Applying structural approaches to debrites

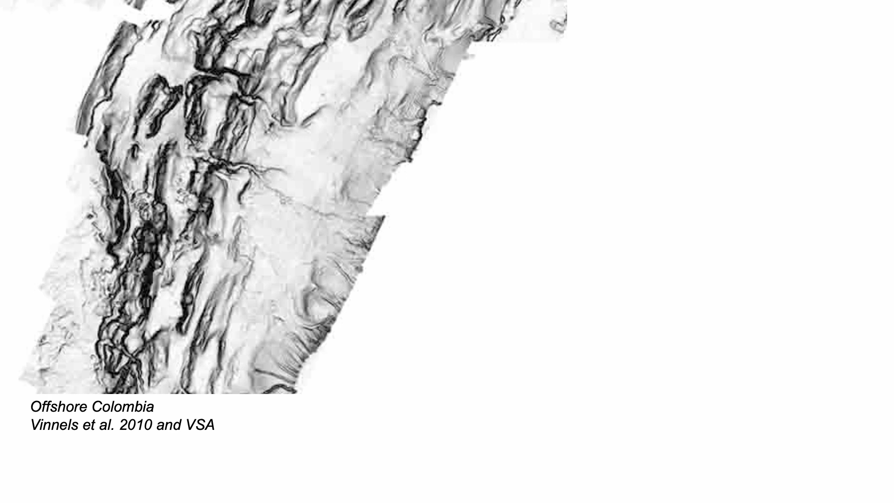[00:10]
Submarine landslides seen here on the modern seabed
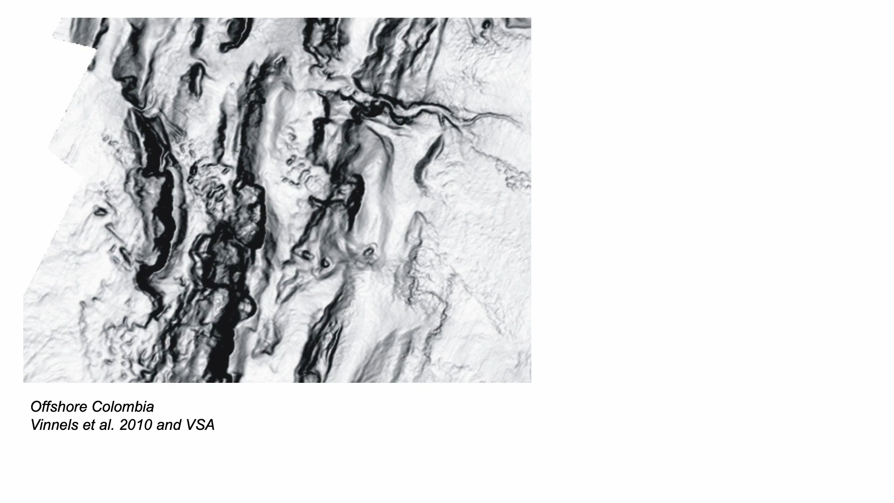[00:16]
can create chaotic deposits
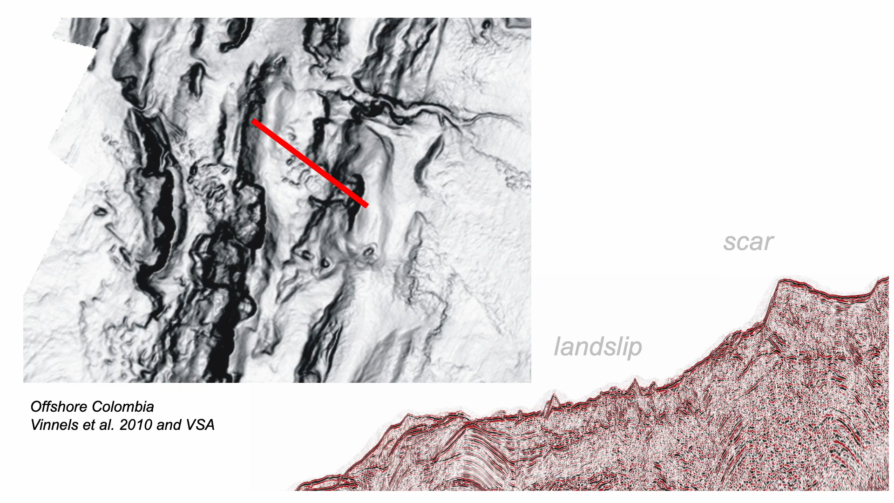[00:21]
called debrites where different formations have been mixed together as the seabed slid off downslope.